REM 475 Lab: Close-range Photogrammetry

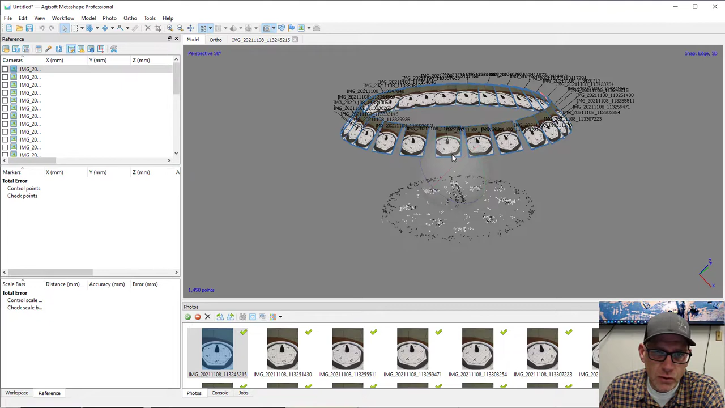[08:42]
So I've got this nice ring of photos and I've got my sort of shape in the middle, okay.
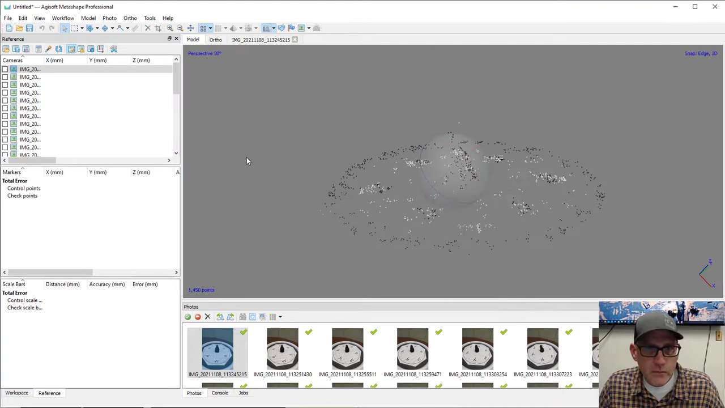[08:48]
Now, the orientation of it is off, right, because it has no concept of like what's up and what's down if there's no reference information for the photos themselves.
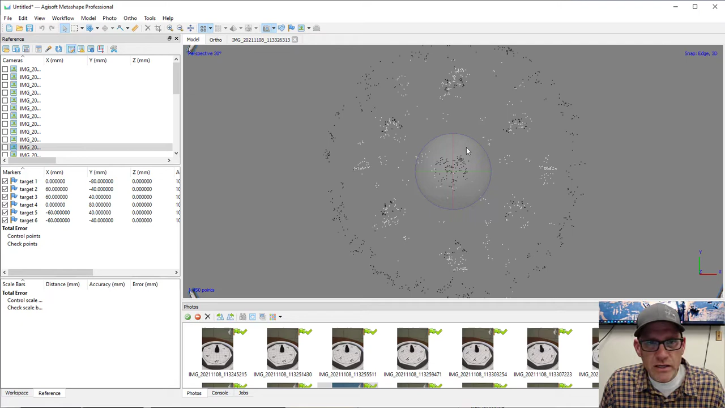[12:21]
now you can see, like, we actually have the top-down view of it, right? So it knows where the model is oriented in space there. Okay.
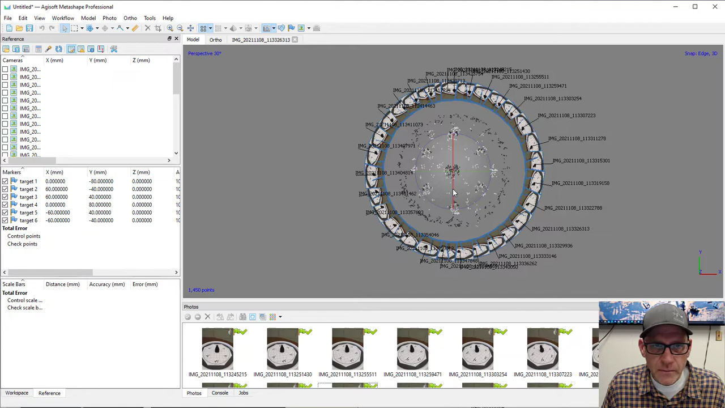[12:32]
So, yeah, that looks pretty good.
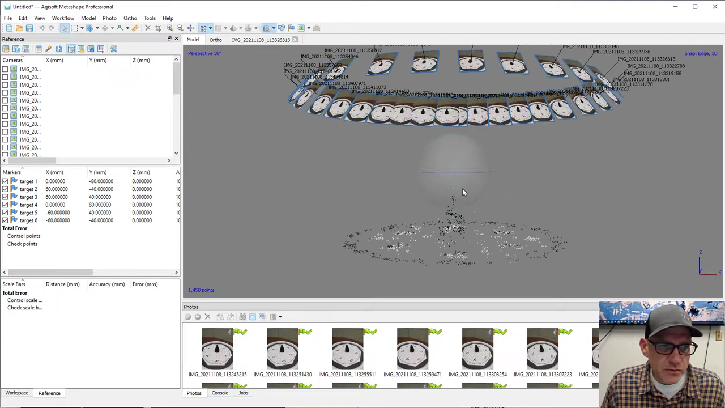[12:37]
You know, we could do some light sort of point cloud optimization in here. We don't have a ton of points to work with, so I don't think I'd do anything really aggressive there.
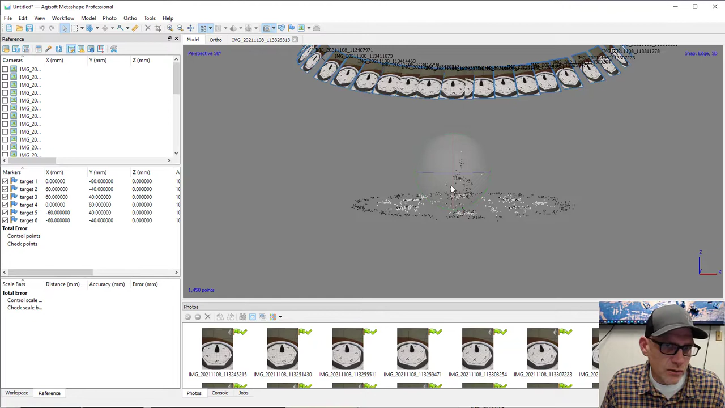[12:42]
The next thing we probably want to do here is kind of get rid of the sort of excess stuff on the sides.
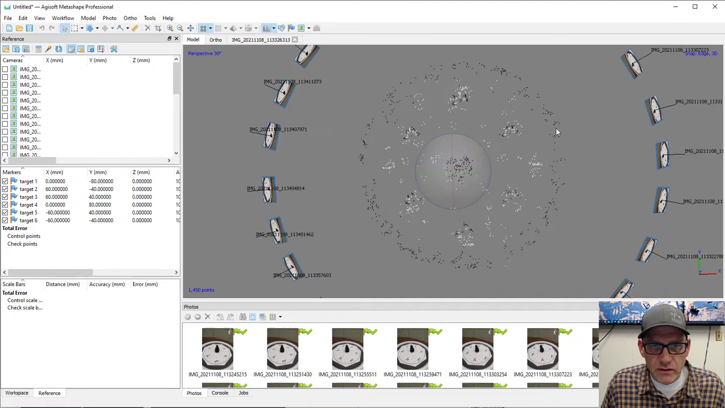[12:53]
We're not really going to need that. So we can come here to resize the region. And let's turn the cameras off so we can see what we're doing.
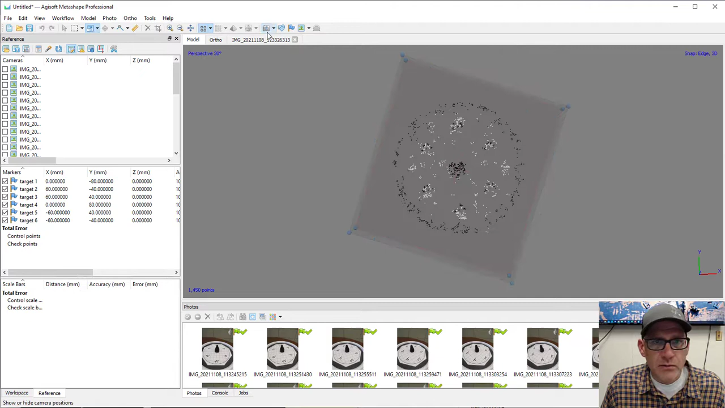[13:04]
Okay. So this is the box in which it's going to sort of process everything. So I'm going to kind of dial that down here pretty close. This is going to speed things up. It's also going to make it easier for us in later steps to get the volume sort of estimate that we want to do. Okay. However, I was doing this earlier and trying this, and it kept cutting Darth Buddha's head off, and I just, like, could not figure out what was going on because the sparse point cloud had some points on his head.
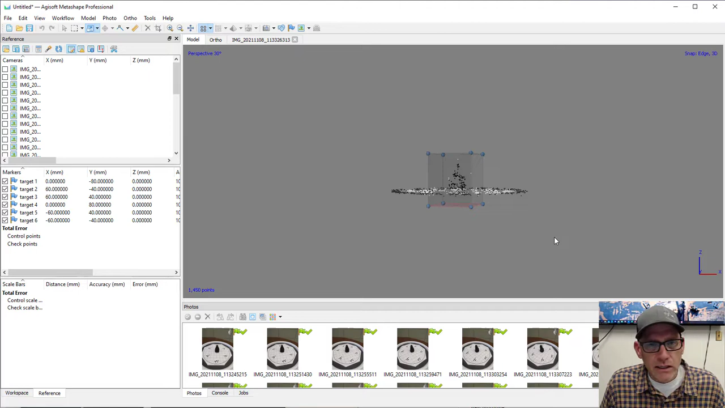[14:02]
So I need to just grab this and extend it upwards a little way so that we actually make sure that we get all of Darth Buddha. Otherwise, he's going to be a little headless statue for us, okay? So, yeah. So at this point, we should be ready to go. Now in a mapping project, at this point, we would, like, create a dense point cloud and then do an elevation model, right? And for this lab, we're actually going to do a mesh. And we haven't really worked with mesh as much before,
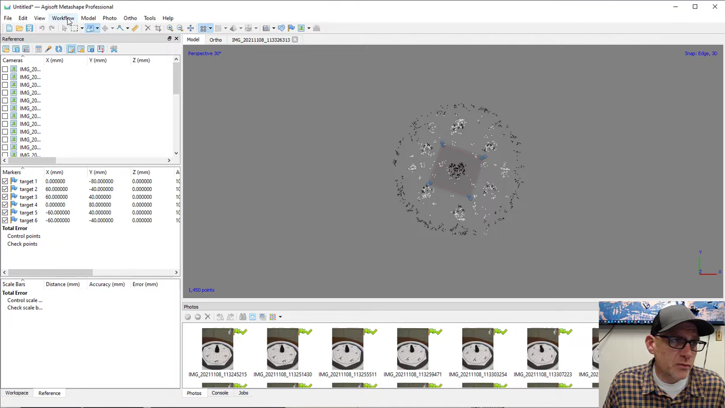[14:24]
but in this sort of application, they actually work really well, okay? So I'm going to build a mesh here. And the source data are the depth maps that it's going to calculate here for the images. And we can leave these options pretty much as their defaults, okay?
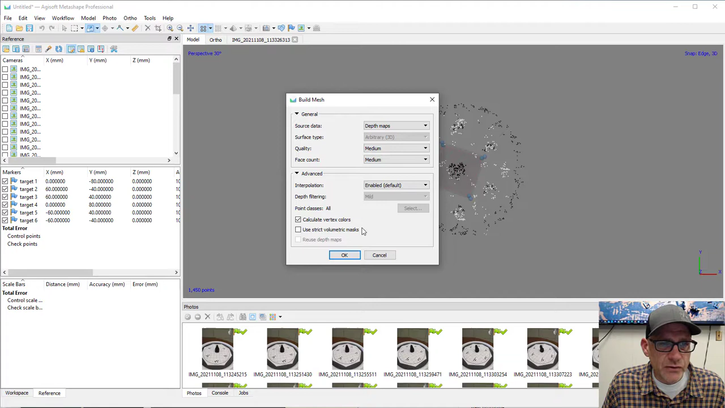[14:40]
You can play around with these if you want, but I think the defaults are going to work fine for us now. So I'll go ahead and hit OK. This may take a minute, so I'll pause here, and then we'll come back when it's done.
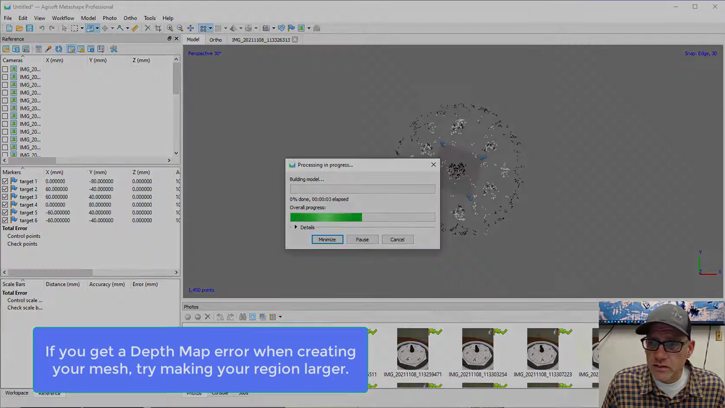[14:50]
All right, so here's our model that's done. We can zoom in and take a look at this thing here.
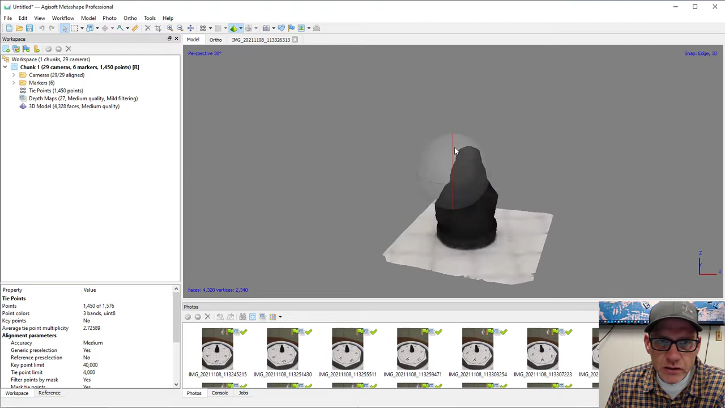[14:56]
So it looks like we did a reasonably good job
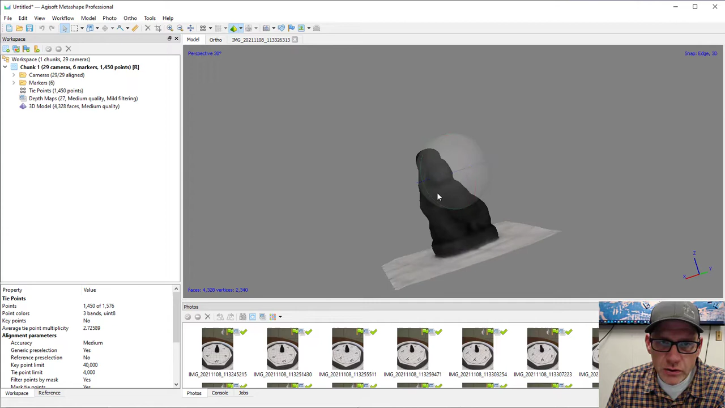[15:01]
for Darth Buddha here.
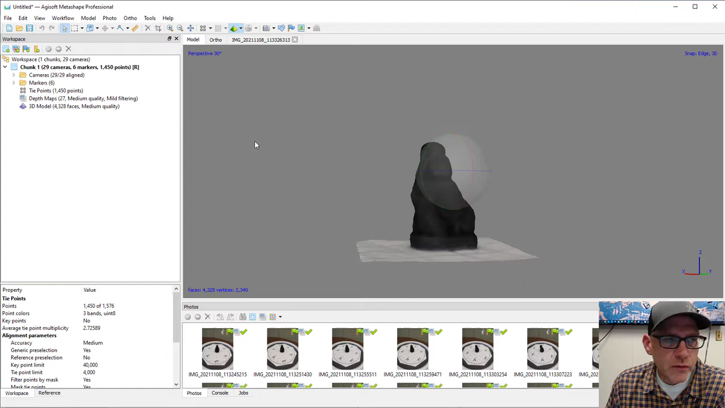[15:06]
If we wanted to, we could actually come up and build a texture or add a texture to this model.